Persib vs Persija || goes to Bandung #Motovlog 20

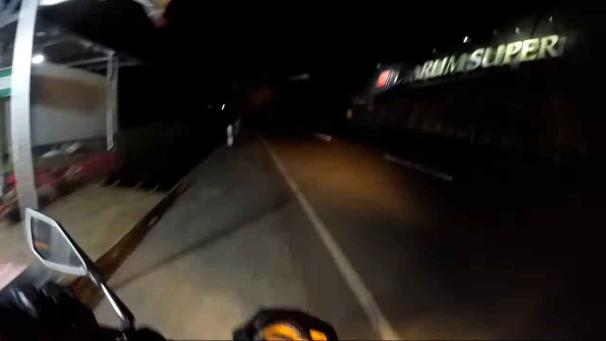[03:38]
Oke, gue berada di Lingkar Nagrek ya.
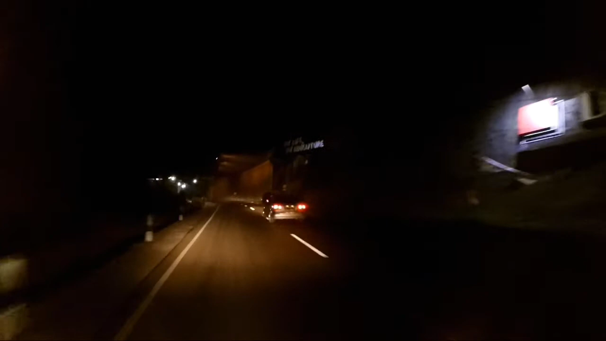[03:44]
My life, my adventure. Keren banget. Jadi ini adalah apa ya, terowongan. Ini terowongan terkenal banget ya.
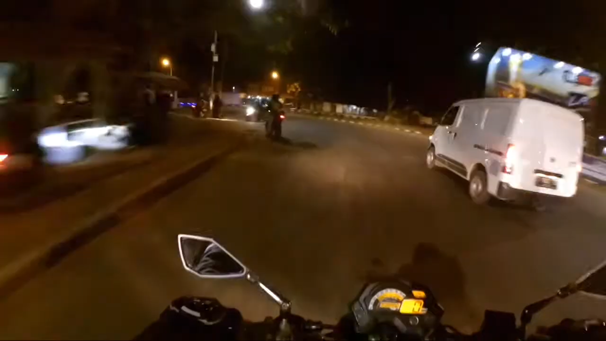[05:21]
Ramai ya. Jam 9 sekarang. Banyak banget pedagang sebelah kiri.
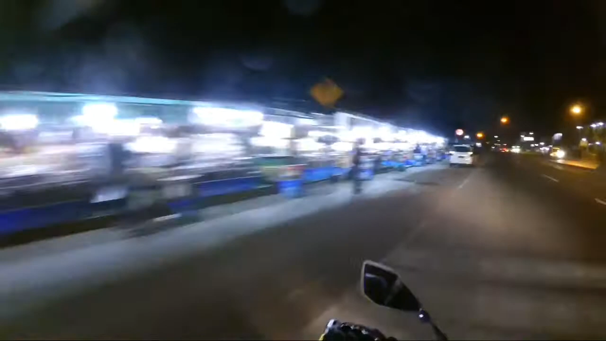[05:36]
Peuyeum Bandung. Jadi Bandung itu terkenal dengan peuyeum. Lurus itu masuk tol. Lurus itu masuk tol. Itu masuk tol. Itu masuk tol.
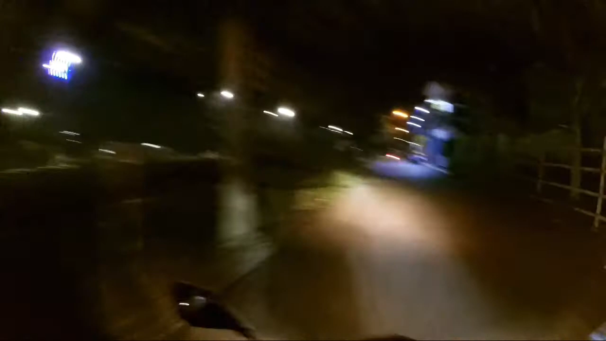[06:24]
Oh, jadi stadion GBLA itu ada di sebelah akhir gue. Oh, itu stadion GBLA ya. Gelap banget kalau malam.